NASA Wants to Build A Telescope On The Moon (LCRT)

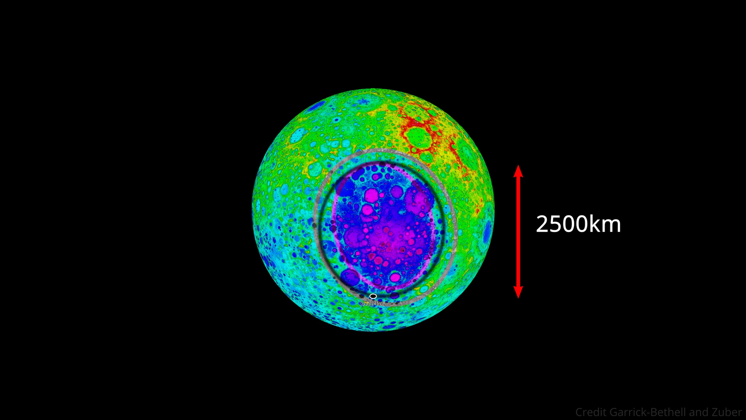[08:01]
which is even larger than the radius of the moon itself.
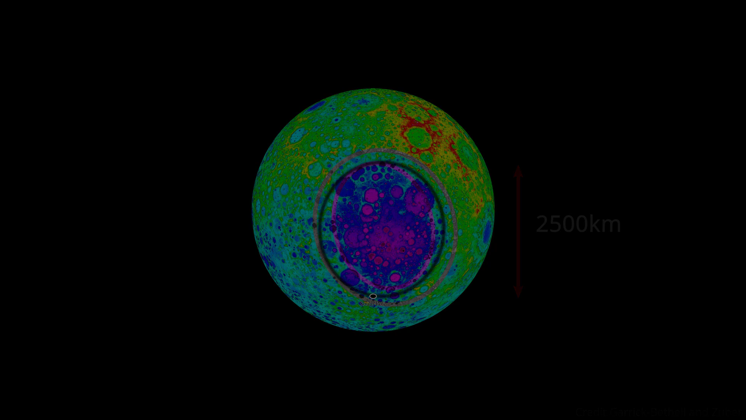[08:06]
Although being on the far side also means there would be less interference from Earth, the flip side is there would also be much less protection from things like solar flares.